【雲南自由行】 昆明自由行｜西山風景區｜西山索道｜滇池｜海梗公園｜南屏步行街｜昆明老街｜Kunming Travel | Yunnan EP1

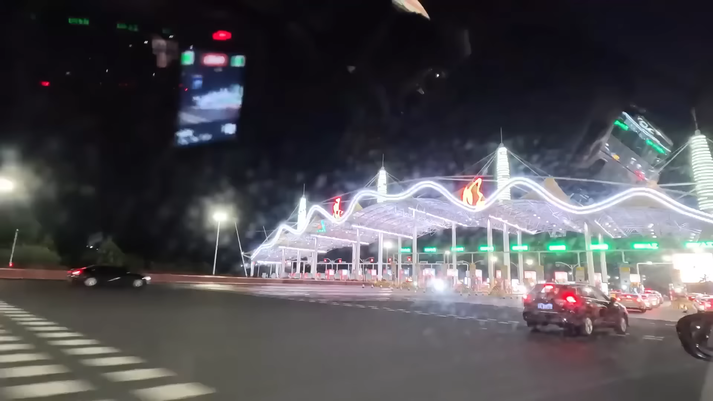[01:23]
現在是下午8點保安天空終於黑齊我們現在離開高粗公路